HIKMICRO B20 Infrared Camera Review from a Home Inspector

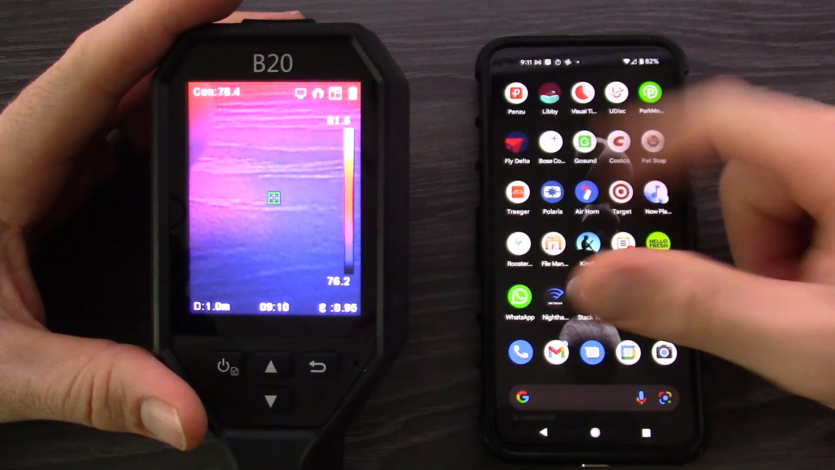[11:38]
And then all you got to do is you, you take out your phone and you go into the settings and you select this camera for your Wi-Fi network. Takes a second to connect. Sometimes the connections were a little bit buggy. It wouldn't connect reliably every single time I did this. But you connect to that network and then you go into the app that they give you.
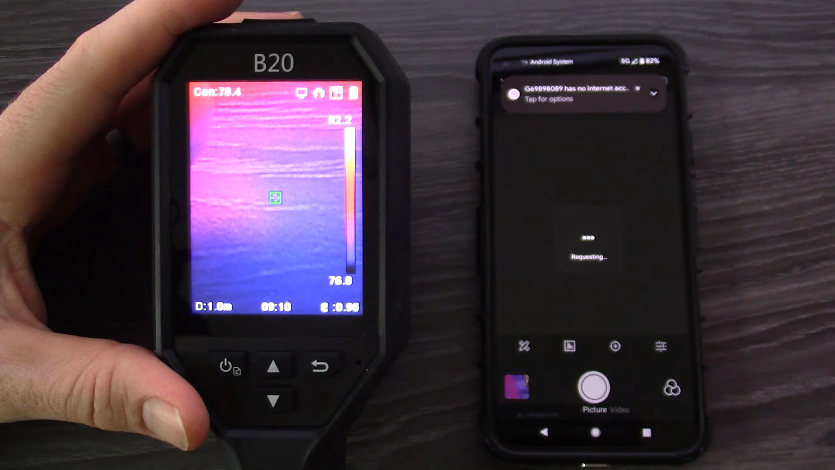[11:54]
You open up the app. You do a couple of clicks to open up the camera.
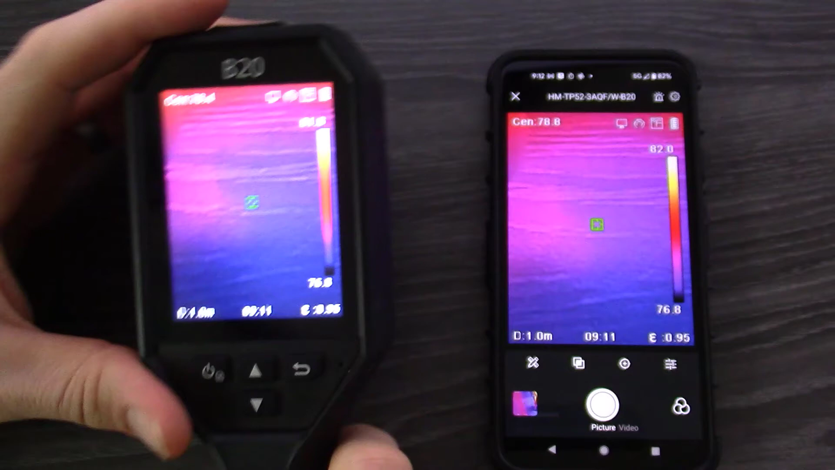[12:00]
And next thing you know, you are streaming from the camera to your phone.
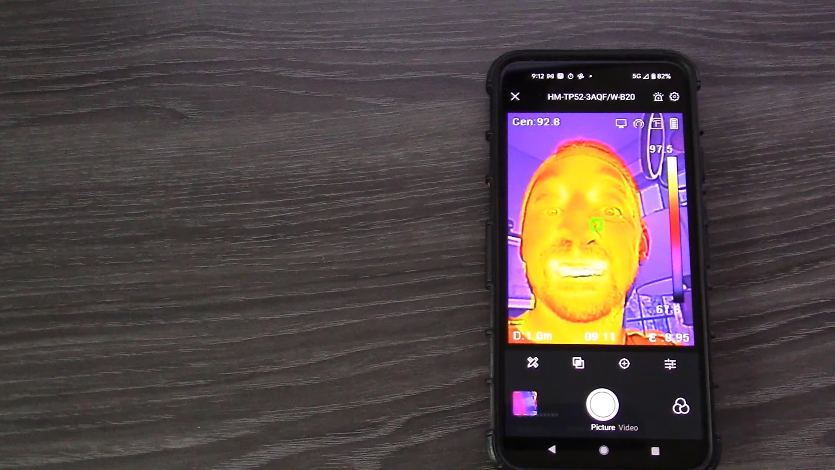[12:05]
And then you can, you can click the capture button right on your mobile device.
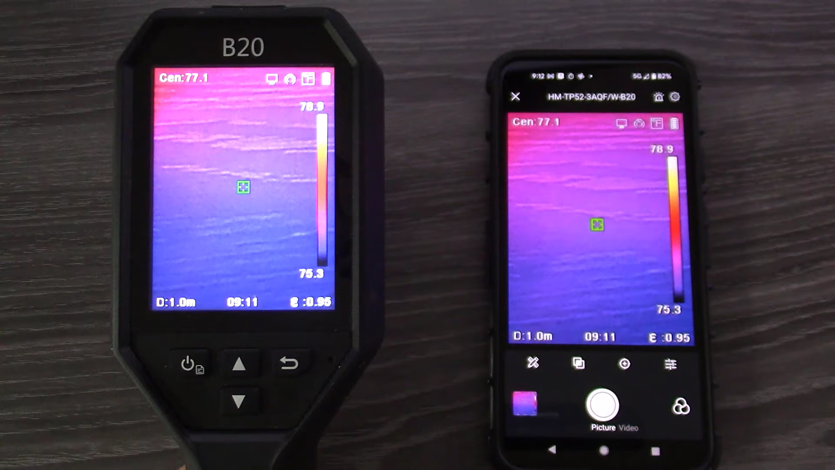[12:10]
And then it saves the image on your mobile device. Okay, so I think I've gone through all of the pros and cons with this camera.